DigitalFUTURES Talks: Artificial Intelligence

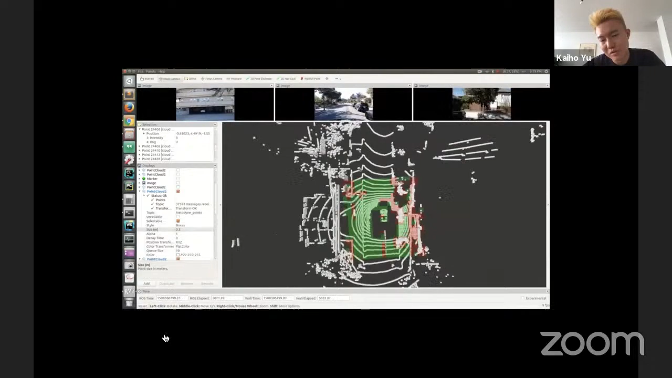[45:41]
how the LiDAR is being used as a way to sense the environment, how many cameras it has, how the pixels are being recognized and then translated into voxels,
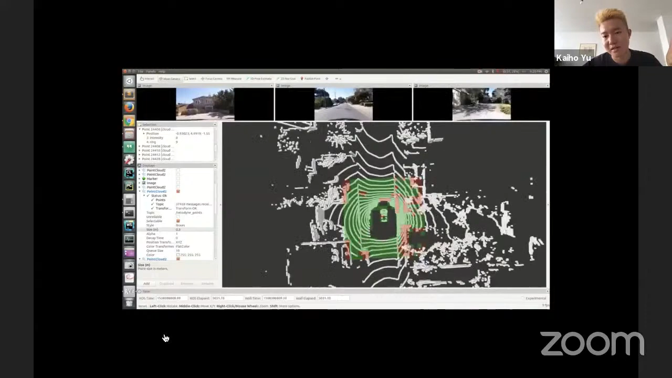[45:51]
and then how they construct into the environment,
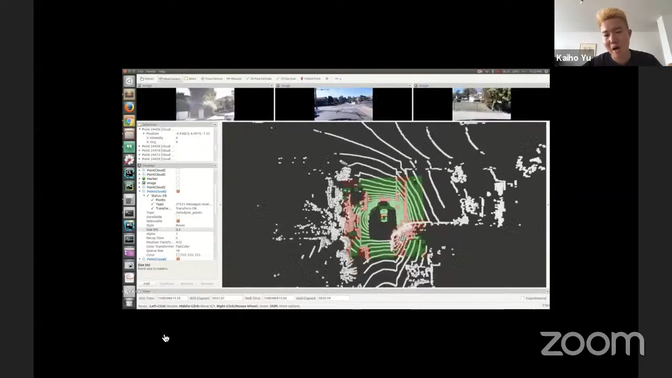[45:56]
and how the object detection use the voxel information to tell the vehicle what those things are and
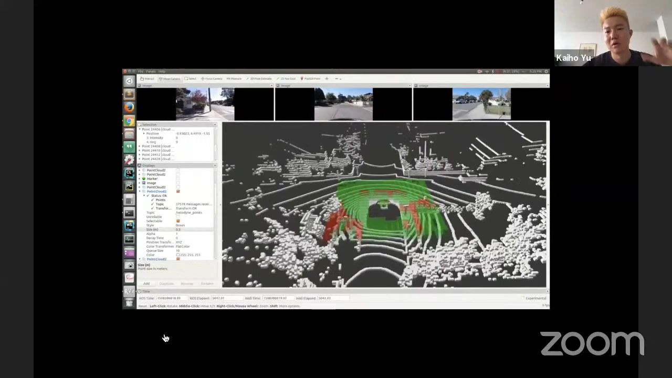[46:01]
how to avoid stuff and recognize pedestrians.
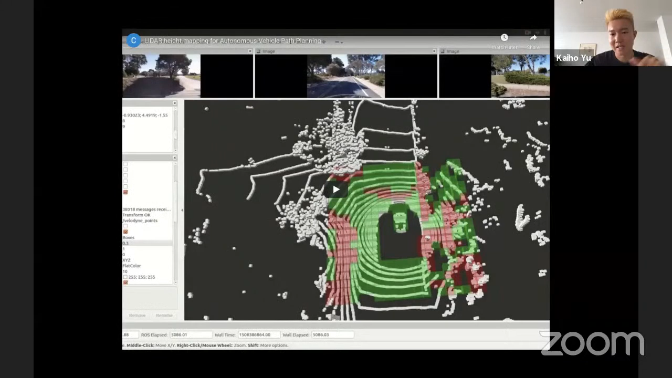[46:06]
So we look very closely at the map representation because this is an AI workshop,
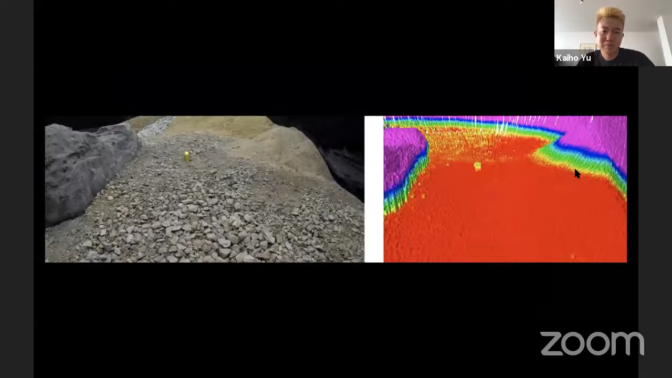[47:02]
And then the continuous approximation is more utilized right now, more utilized into like this kind of terrace and outdoor environment. And
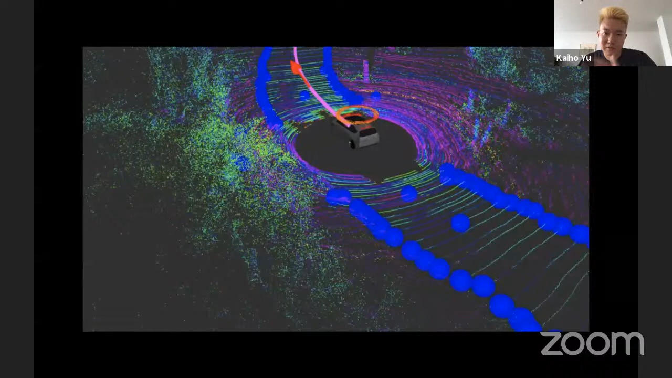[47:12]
also the autonomous vehicle is another good example for the continuous approximation,
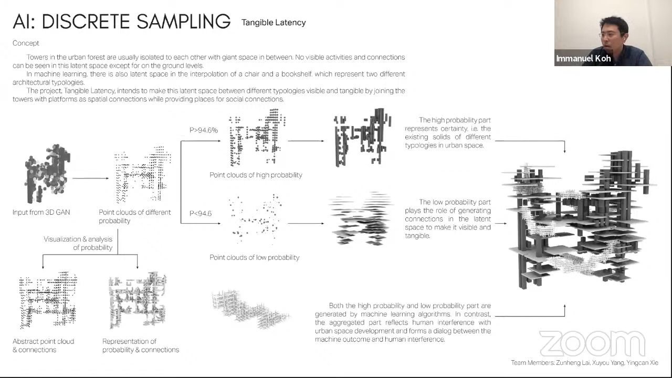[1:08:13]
So in this case, for instance, given a specific probability, they would become platforms. Those with higher probability would be given the role of vertical structures.